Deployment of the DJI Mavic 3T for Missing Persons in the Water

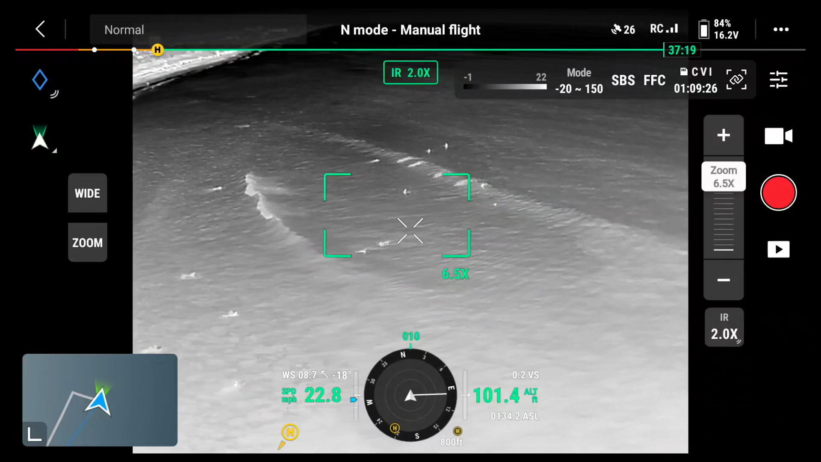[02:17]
We'll do a little circle around them and we'll take a look at some of these other color palettes.
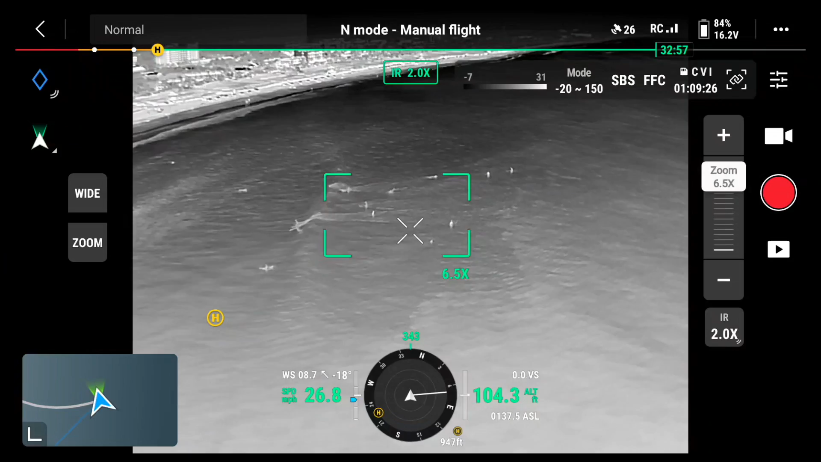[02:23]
There they are. There's the coast right there.
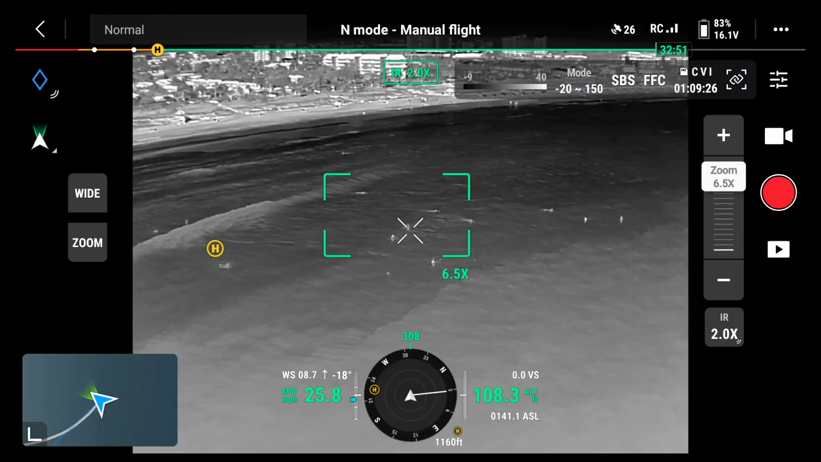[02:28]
We'll switch to black hot. And look, black hot in a day, we can clearly see them easier.
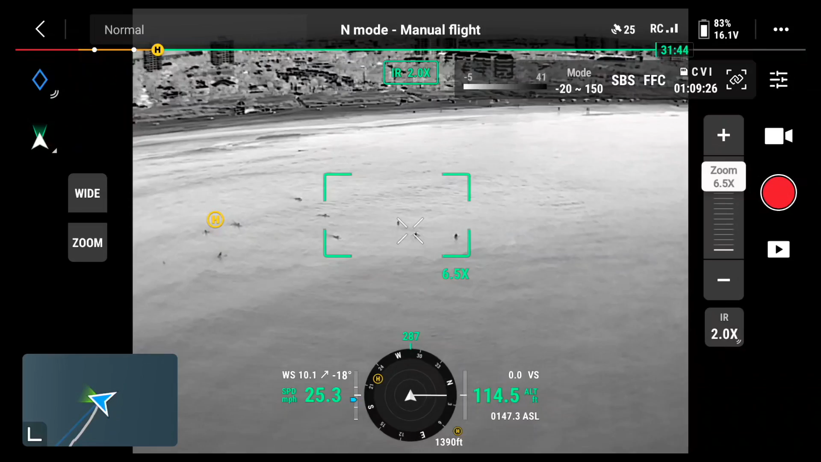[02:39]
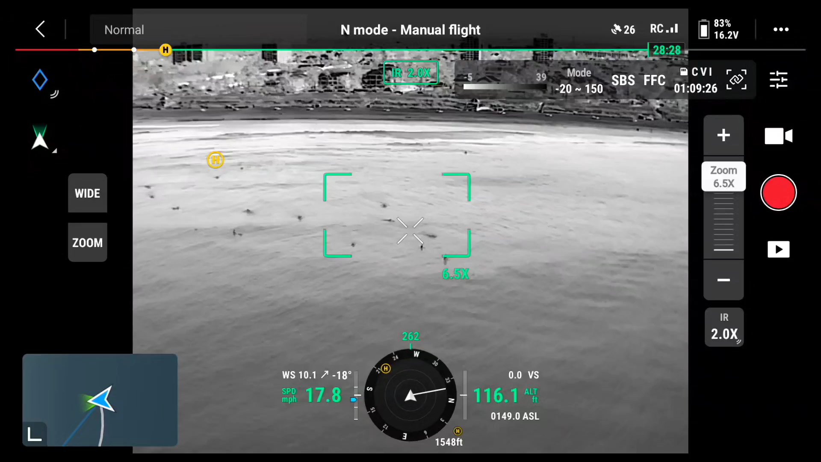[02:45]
Now let's try the tint. There we have the surfers with the tint palette.
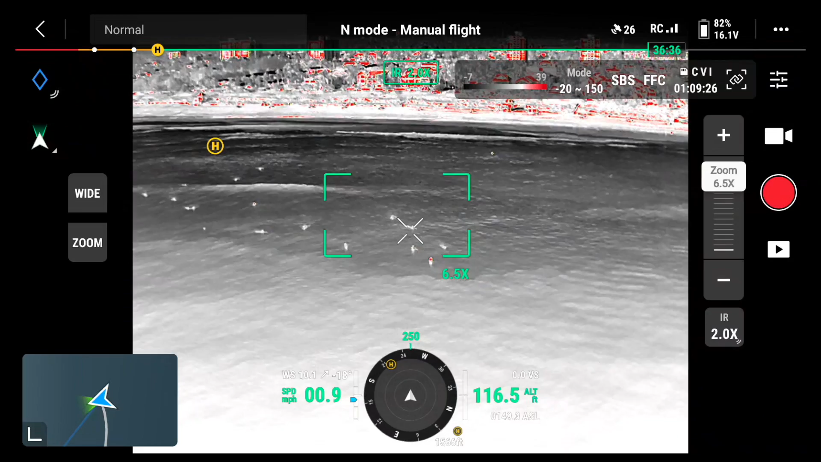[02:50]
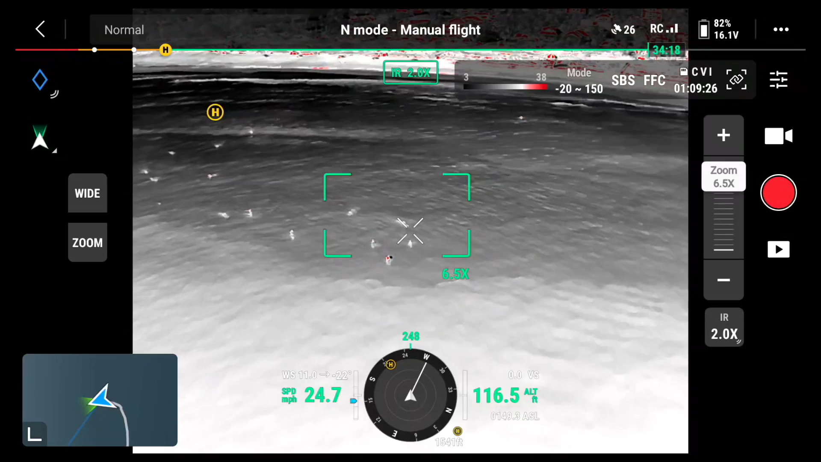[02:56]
Now let's switch to an iron red. There you go. I think I like the black hot a little bit more than the iron red in the daytime here. You can kind of see the different,
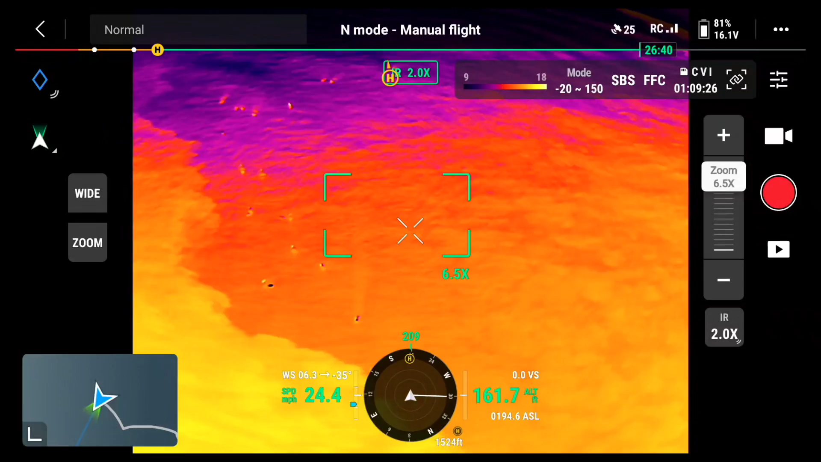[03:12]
the current in the ocean, which is pretty cool. Let's try and
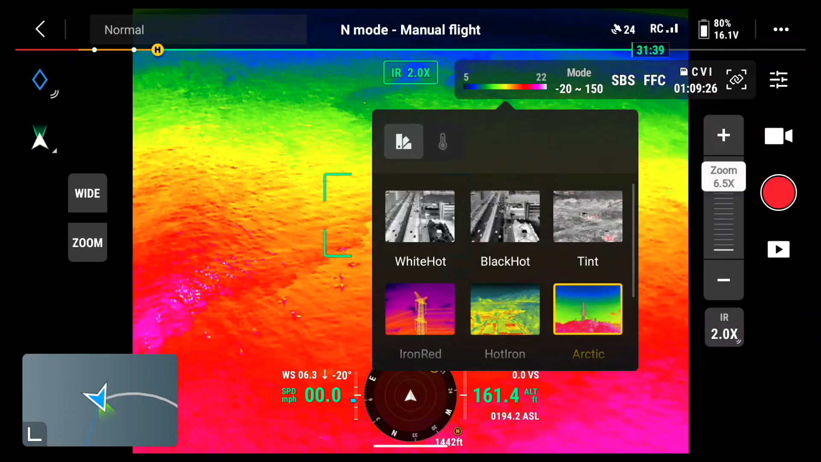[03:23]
we're going to switch to Arctic and can't really see them as good. He's picking up the different ocean temps. And let's try medical.
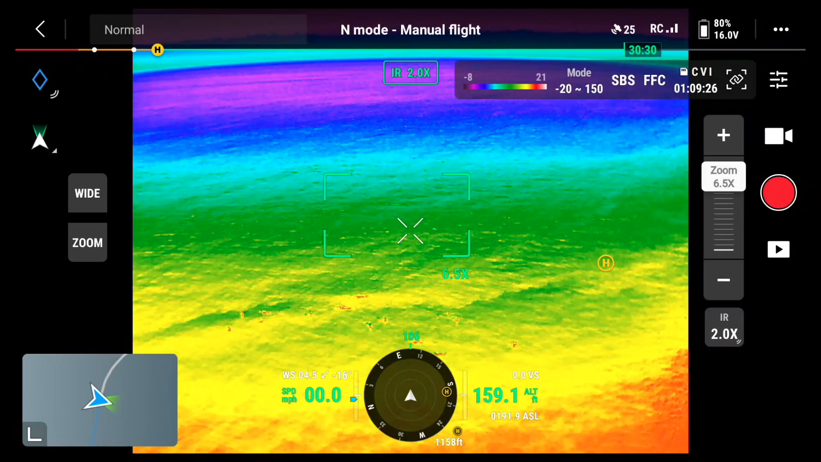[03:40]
There you go. That's what they look like. And then we'll do a rainbow. Not as good. So this is the rainbow too.
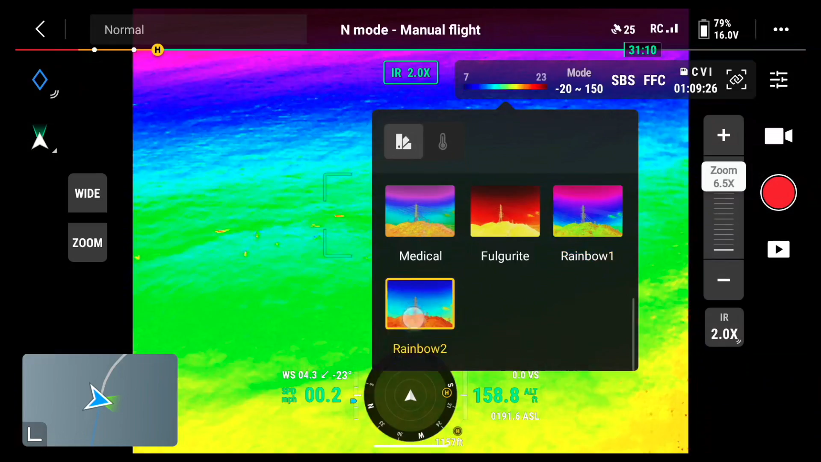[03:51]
Still not as good. We can make them out a little bit, but again, this is daytime operations. Now this is white hot and
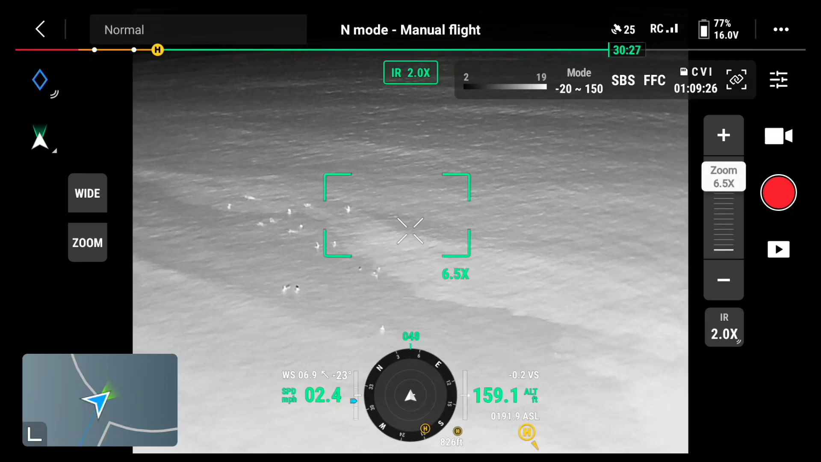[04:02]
I can see them definitely better in my opinion.
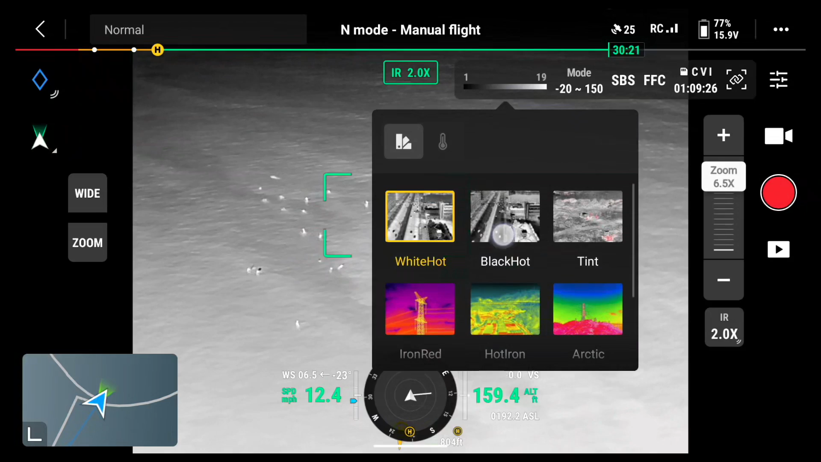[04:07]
And then when I switch to black hot, I can definitely see them better. So again, daytime operations, South Florida. I have the drone at 150 feet high approximately. And there's a group of surfers in the water.
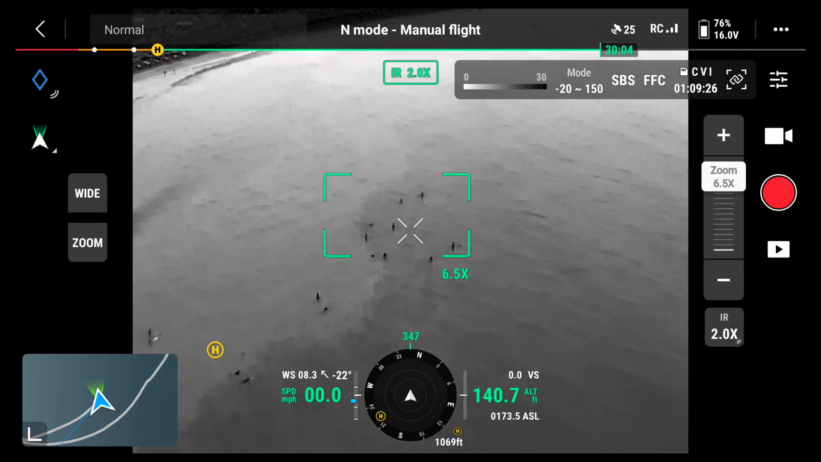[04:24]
If this was a missing person, I would be able to get that valuable information on
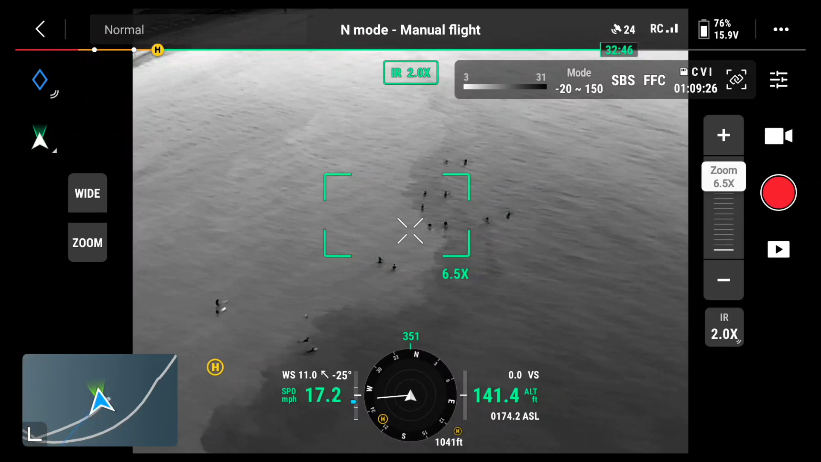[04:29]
whereabouts and location to aid for the first responders come in to the emergency. This is the colored iron red. I can still see the surfers, but I think I like the black hot a little bit better, especially for daytime operations.